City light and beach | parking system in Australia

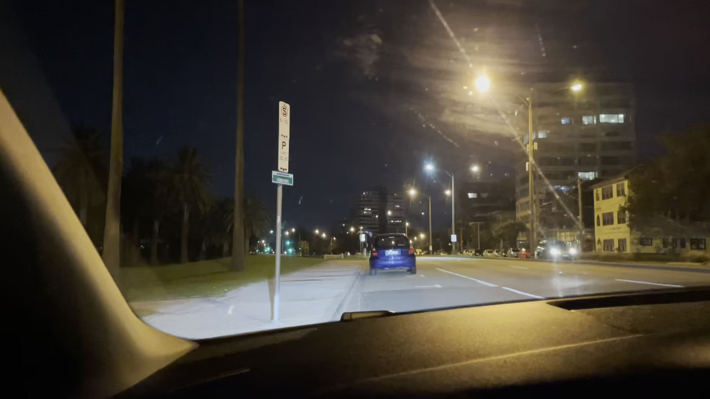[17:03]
अपनी है पेड पार्किंग है कैसे पता चलता है? ये जो टिकट लिखा हुआ है अच्छा पी के नीचे, और ये जो 333 वाला है ये टिकट मतलब नंबर है, ये पिलर नंबर है जिसके पास तुमने पार्क कर लिया है। ओके हमको मैंने भी तो करनी ही है ना।